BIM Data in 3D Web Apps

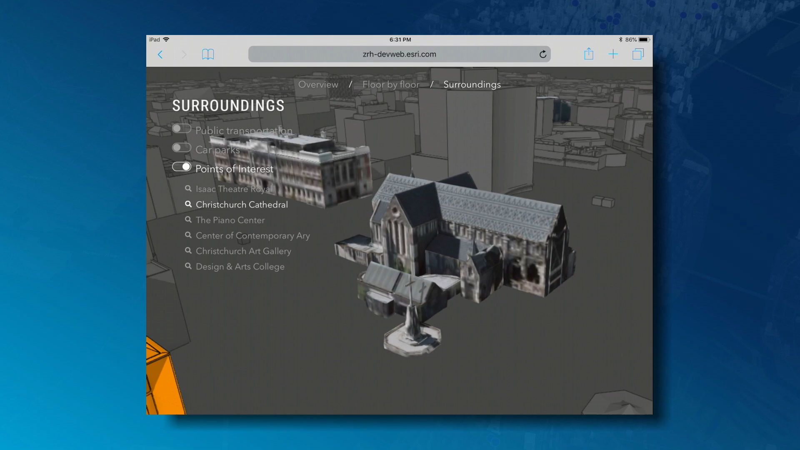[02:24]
For example points of interest like the Christchurch Cathedral but also public transportation to figure out how to get to the building.